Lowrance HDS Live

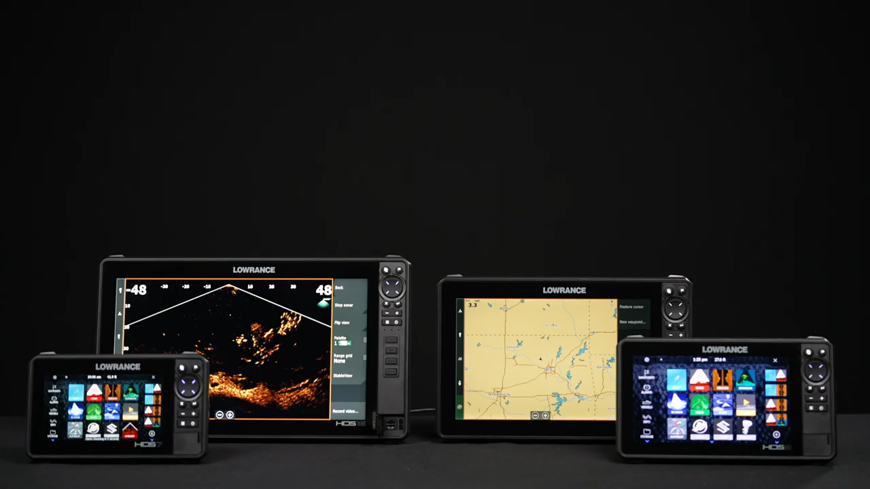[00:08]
We get a lot of questions with customer service about the new features that HDS Live comes with, so let's talk a little bit about them.
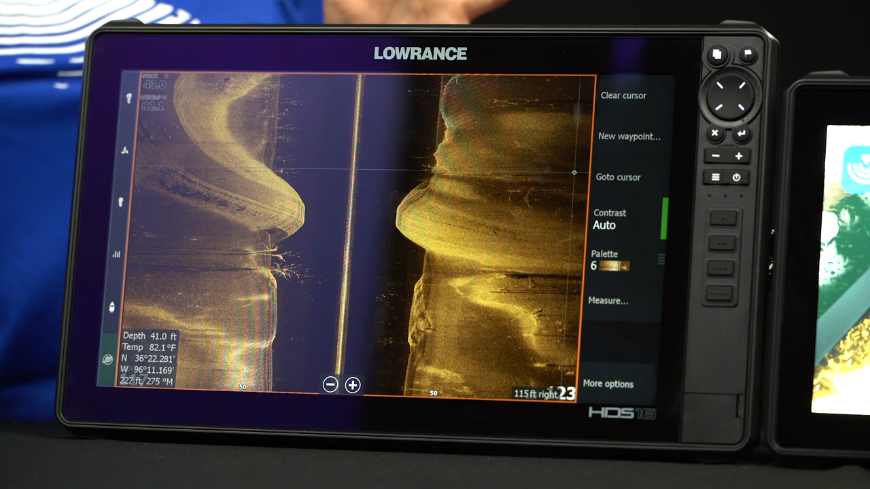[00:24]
On screen: water 82.1°F
Active Imaging is the new upgraded sonar that gives you the most clarity and detail that we've ever seen on side scan imaging. So basically with traditional side scan, you could go out at a pretty long range, but you didn't get quite as much detail. So this new updated version is going to give you so much more detail at such longer range. So let's go ahead and look at an example.
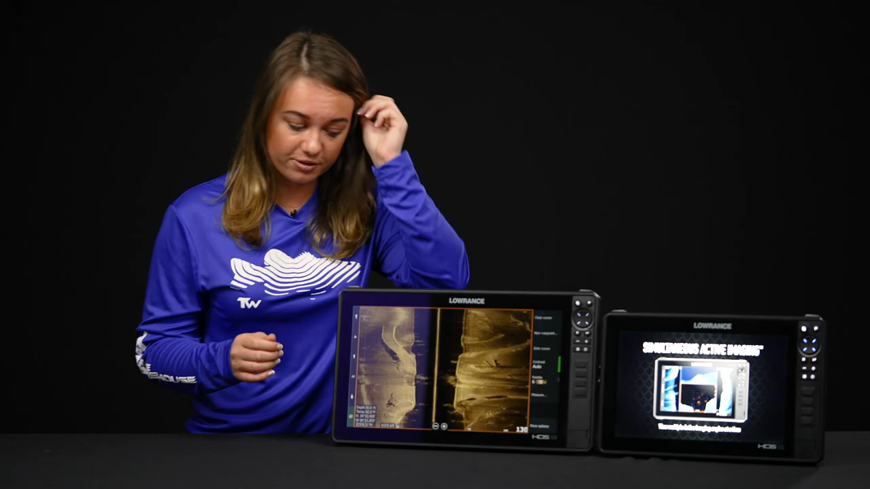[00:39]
Right here we're already at 125 feet, but you can see each little individual detail on this roadbed.
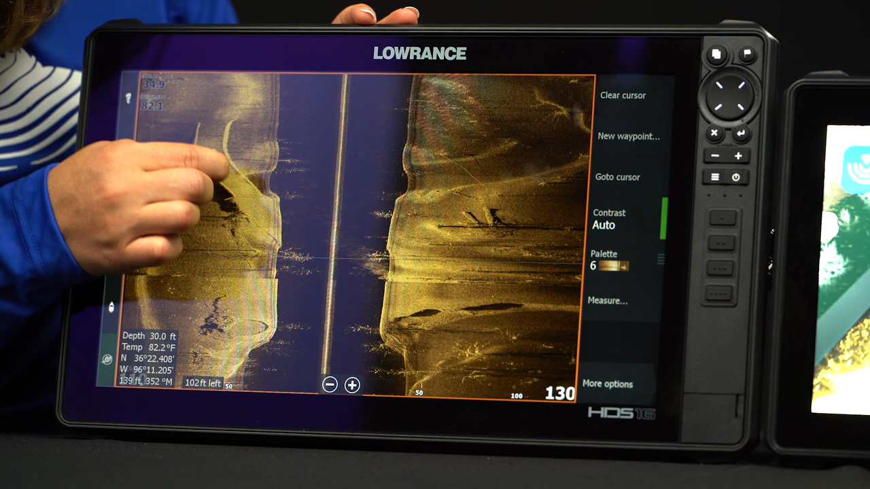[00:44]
On screen: depth 30.0 ft, water 82.2°F
You can see the little pylons on the side of it, you can see really good details in these rocks and these fish over here and a little bit of structure over here like some standing timbers and lay downs.
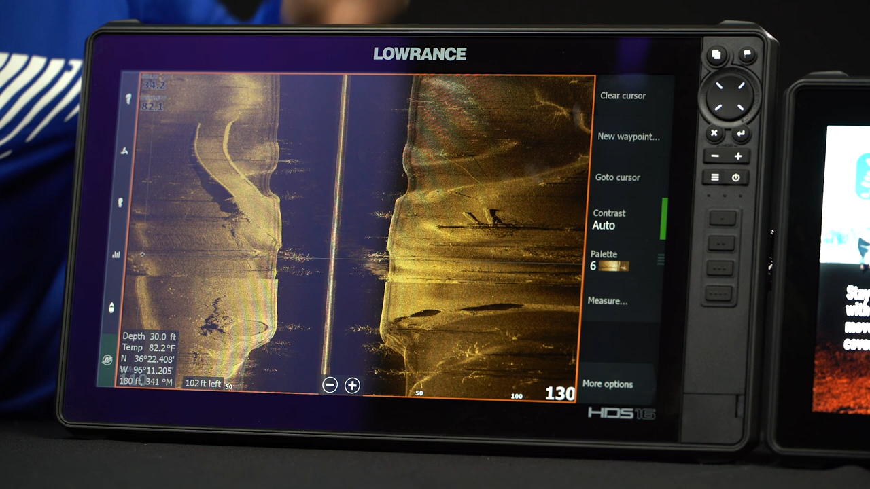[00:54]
On screen: depth 30.0 ft, water 82.2°F
Lowrance makes sonar simple with live sight sonar.
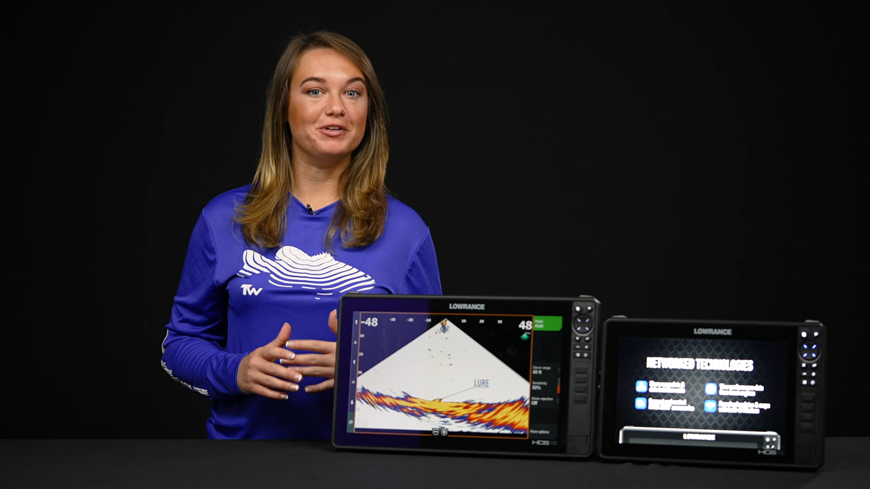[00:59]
This is going to turn everything into sight fishing.
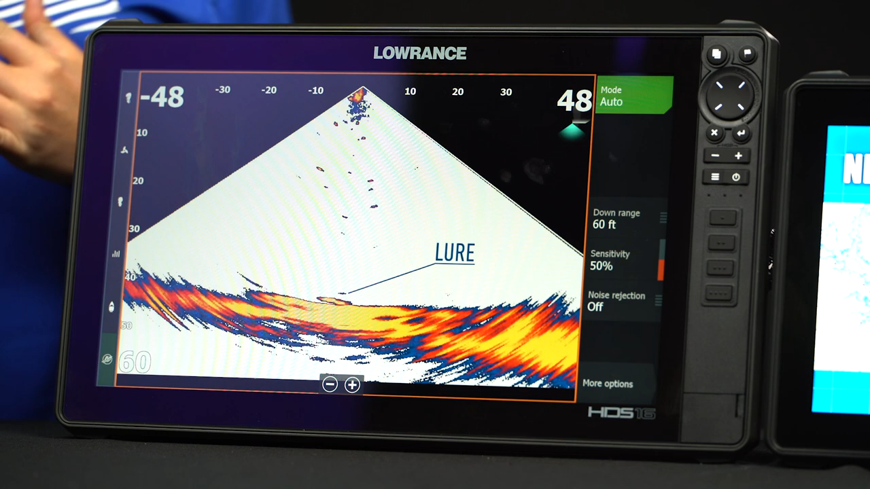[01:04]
So now you can see fish respond to your lure in real time, which is really cool. You can see right here that you're showing your lure at the bottom. You can see what it's doing. You can see if you're hopping it off the ground like it's showing in this example.
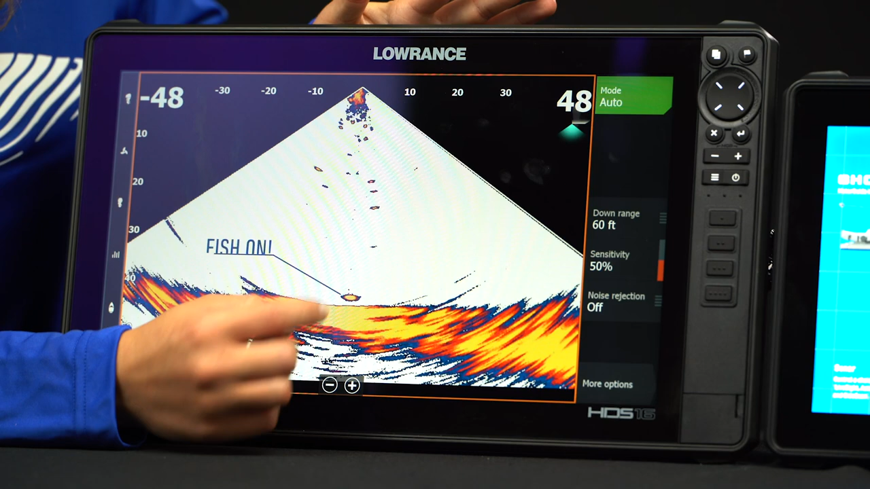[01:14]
And then you can see the fish actually hit your lure and you can actually see it come up to the boat as you're reeling it in, which is really cool. So typically with down scan imaging you can see structure but you can't see fish as well.
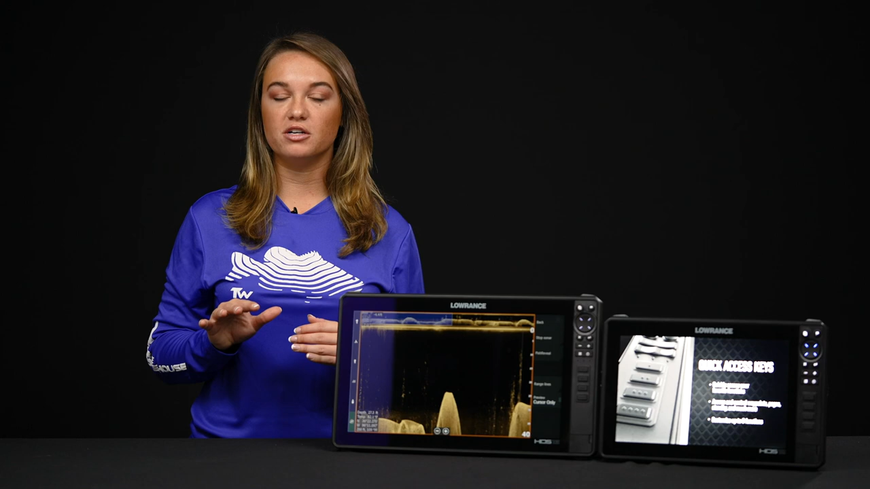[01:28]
So what anglers will do is they'll do a split screen with sonar and down scan. But what fish reveal does is it actually overlaps the arches from your sonar onto your down scan so you can see your fish and the structure at the same time. So let's have a look at that.
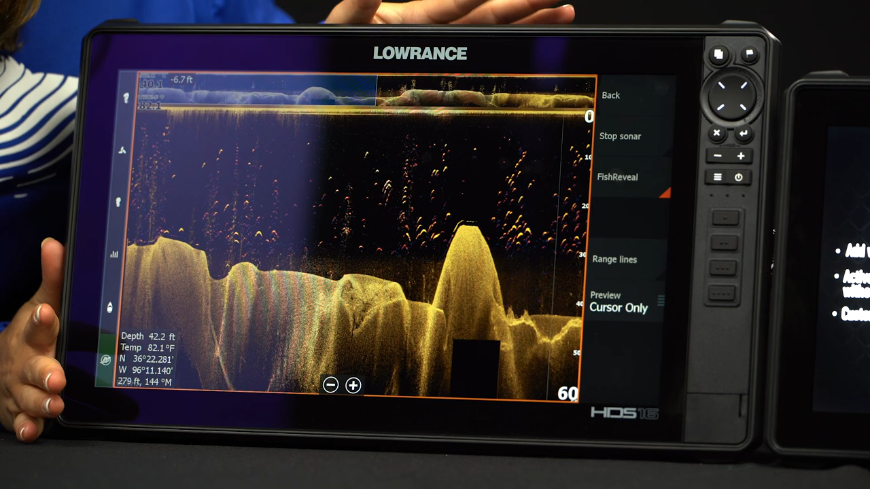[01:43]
On screen: depth 42.2 ft, water 82.1°F
So if you look here you can see you have your typical down scan imaging but with added on fish arcs so you can actually see where they're located around the structure. This is going to be so much better than having two screens pulled up at the same time.